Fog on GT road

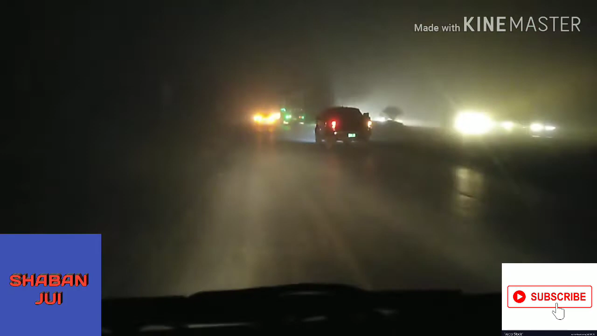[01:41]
دوستو یہ دیکھو جی ٹو روڈ پہ ہم جا رہے ہیں اور یہ فوق کی صورتحال آپ دیکھ سکتے ہیں میرے اندازی کے مطابق تو سارے ریکارڈ ٹوٹ چکے ہیں فوق اتنی زیادہ ہے بہت زیادہ پیلی ہوئی ہے حد نگاہ جو کہہے دس میٹر سے بھی کم رہ گئی ہے کیونکہ تقریباً ساری گاڑیاں دس بیس پیڈ کی سپیڈ سے زیادہ جائی نہیں سکتی بہت زیادہ دن چاہی ہوئی ہے ہر طرف یہ جی ٹو روڈ کا مذہب یہاں پہ عبادی ہے اس وقت سے کم نظر آ رہا ہے بہت سے جو ہی آپ نکلیں گے تو